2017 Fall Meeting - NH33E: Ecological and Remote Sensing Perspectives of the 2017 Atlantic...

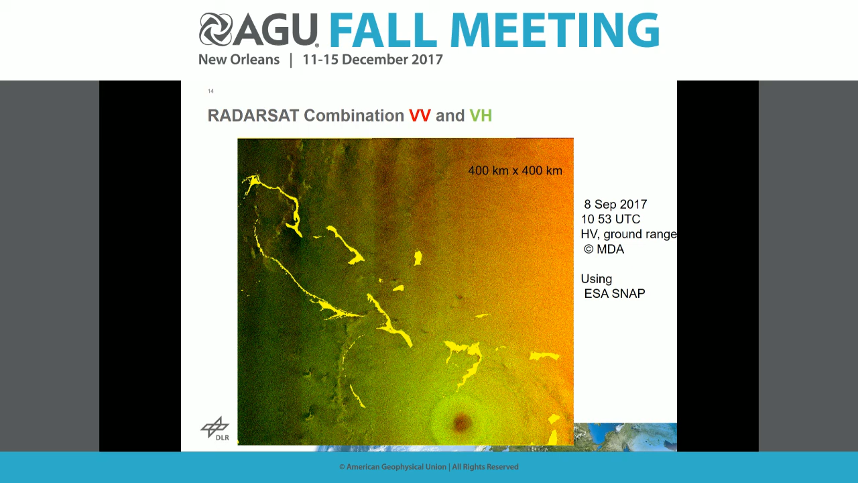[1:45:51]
And again you can analyze now the Radarset images with this ESA toolbox, this is an overlay again of the HH and VV, VV and VH channels, you again can observe the eye and the shape here in VH very well, and you could, again, could calculate the wind field. So this is as well available now for all the Radarset 2 imagery, which we got courtesy of MDA. I think they're quite different now. Again, this interesting structure here of the eye wall would be something that could be better explained.
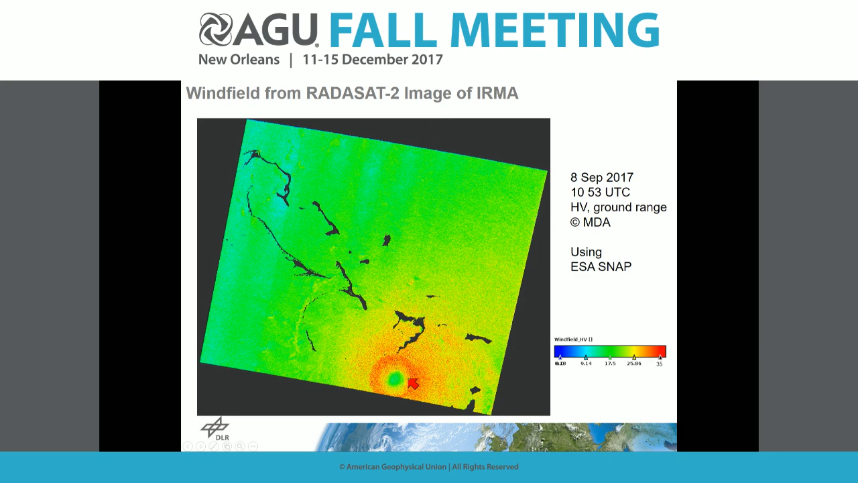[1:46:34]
the eye size from the NOAA is supposed to be a lot smaller, so again, if you put it in an eye size of 35 that would be here, further measured more in the middle.